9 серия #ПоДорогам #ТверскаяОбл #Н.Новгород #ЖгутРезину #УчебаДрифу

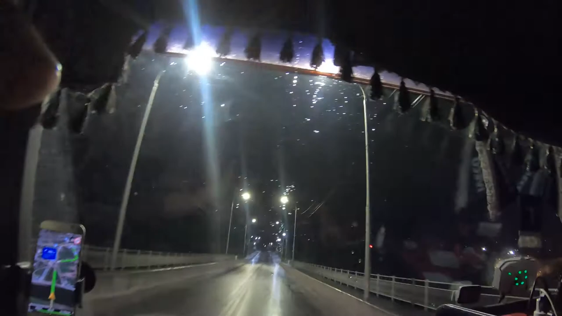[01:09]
Тормоза. Стоял прямо на весовой, ремонтировался.
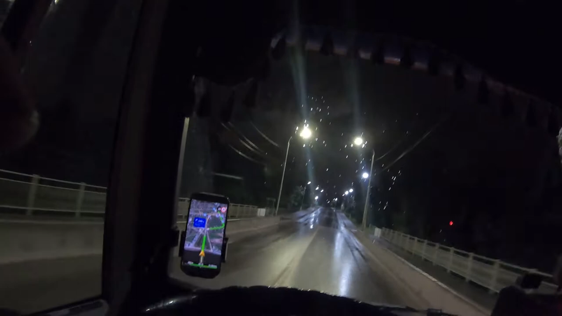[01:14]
Вот. Но вот сейчас еду. Кстати, в Торжке так много церквей. Красиво, но дорога плохая. Хотя вот до Торжка ехал исключительно хорошо.
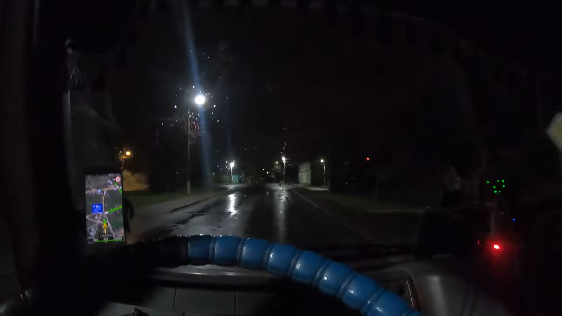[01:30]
Куда мне?
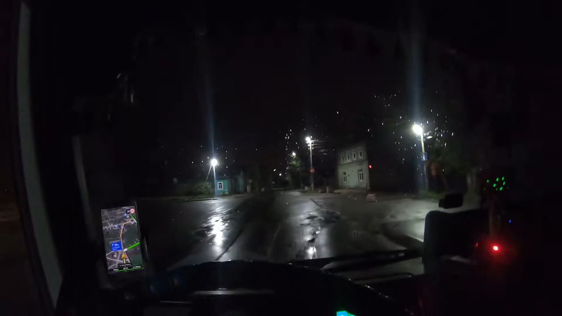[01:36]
Поверните направо. Ага.
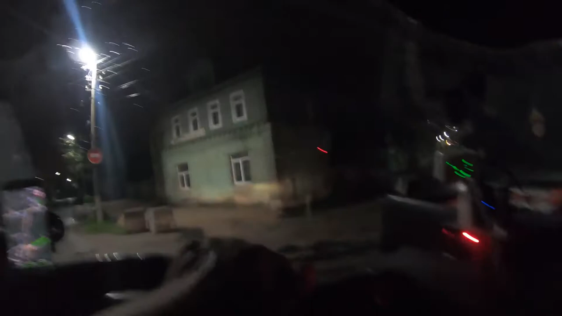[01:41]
Поверните направо. Ага. Старинный прям город, дома такие, царские постройки, много прям домов таких. Сейчас тут днем бы прокатиться.
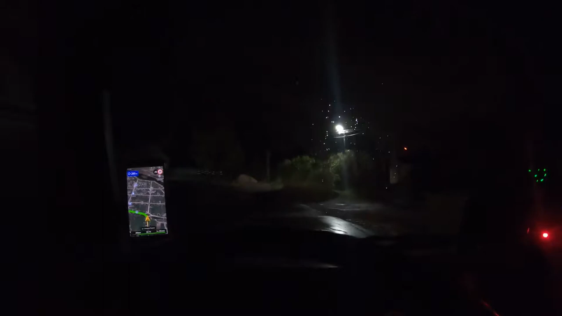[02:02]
Да, прям много красивых домов старинных. Прям городок, ничего себе. И даже дорога пошла получше. Ну, да, я сейчас очень буду спешить, потому что на МКАД не успеваю.
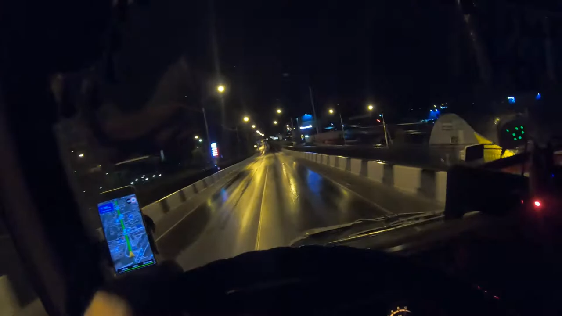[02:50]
выжимать все, что могу из нее. И все равно, думаю, не успею проехать МКАД. Даже если буду полностью все выжимать. Ну вот, выехал на Ленинградку на М10.
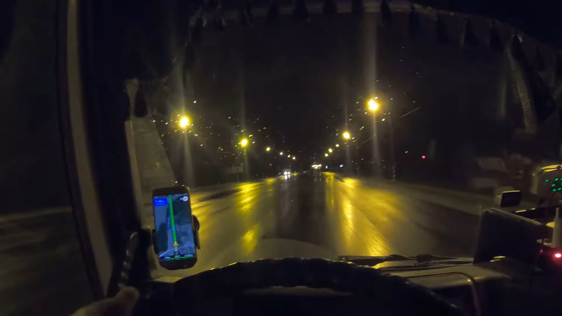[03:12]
Кстати, забыл рассказать. Стоял я ночью, ночевал на Ленинградке же, я и ночевал
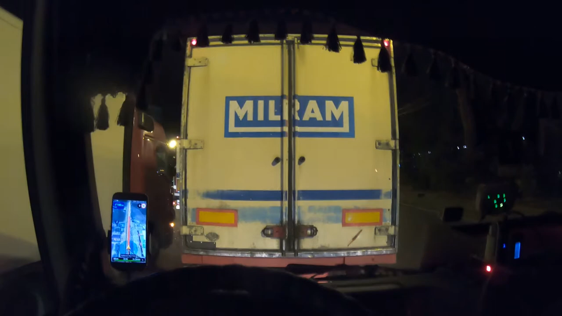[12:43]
Впереди дорожная работа, в левом ряду.